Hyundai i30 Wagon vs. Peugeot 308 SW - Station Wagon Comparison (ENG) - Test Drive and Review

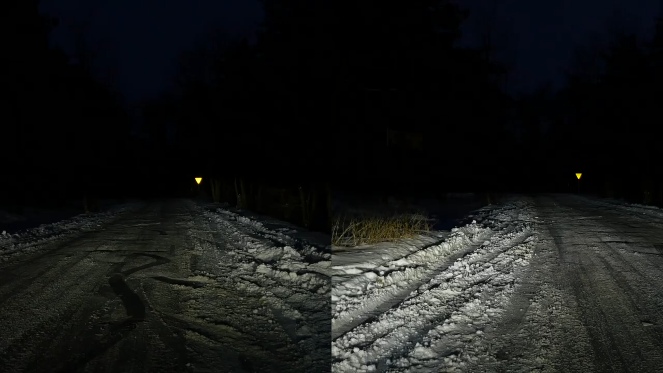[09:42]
that means brightness below 2000 lumens
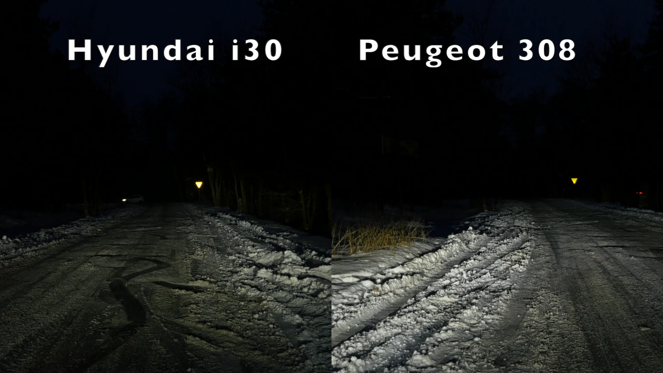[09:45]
so less bright than most zenon headlamps on a dark road you need high beams and now let's check out the pug